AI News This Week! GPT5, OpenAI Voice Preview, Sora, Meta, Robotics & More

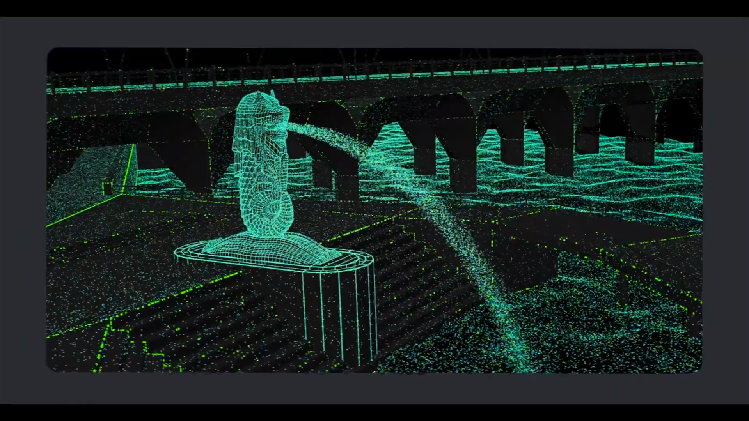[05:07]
Imagine this, a pair of AR glasses that can map out your world in 3D, and feed your real-time info as you go about your day.